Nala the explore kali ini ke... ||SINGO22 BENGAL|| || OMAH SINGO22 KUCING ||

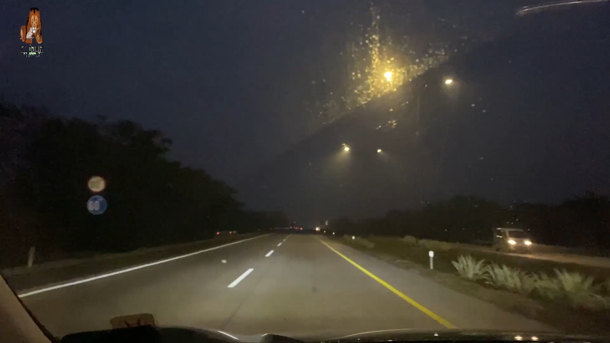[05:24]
Tadi di jalan cukup sepi, nggak terlalu banyak kendaraan. Oke, nanti diupdate lagi. Bosan kali ya kalau ngeliat jalan terus nggak ngeliat mukanya yang ngomong. Karena gelap dan kita nggak bawa lampu. Karena masih ada penumpang.